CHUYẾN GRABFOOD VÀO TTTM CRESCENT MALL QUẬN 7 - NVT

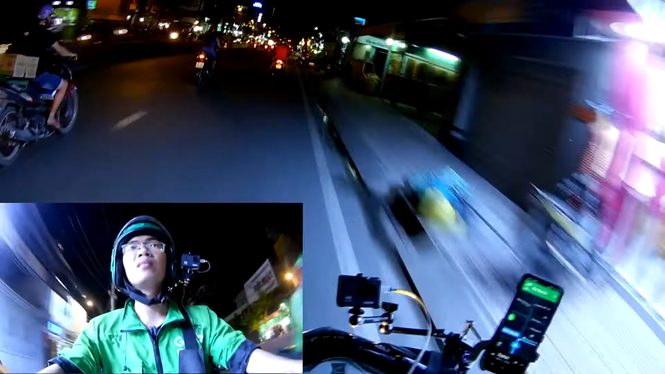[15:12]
cái định vị trên bản đồ này là hình như cũng chưa chính xác, là người ta mới ghi trúng thêm cái số nhà với lại con đường đây một lần ba đúng. Con đường này nó giống như cái con đường mà ở bên Gò Vấp mà gì chợ Hạnh Thông Tây á, thấy không? Hai bên bản đồ đầy luôn, không biết có rẻ hay không nhưng mà mình nghĩ là sẽ có nhiều đồ đẹp và giá ok, tại vì cạnh tranh mà, cái gì đông rồi nó sẽ cạnh tranh đó, ép đồ đầy hết luôn.
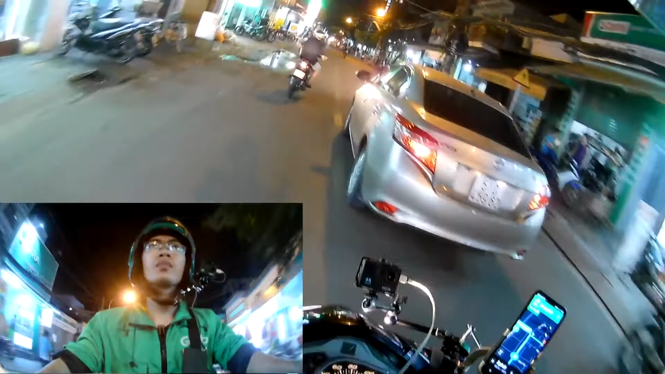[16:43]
Tính ra Việt Nam là mình thấy cũng hơi giàu rồi nha các bạn. Xe ô tô là coi như bây giờ mình giờ cao điểm là thấy toàn xe ô tô thôi. Toàn là xe ô tô. Mà một chiếc ô tô vậy là mấy trăm triệu đâu phải ít đâu. Giờ hầu như là người ta có tiền là người ta sắm hết. Đi cho nó an toàn, mát mẻ, sang chảnh nữa chứ. À, mình biết cái khu này rồi. Chỗ này là nó có một cái chung cư.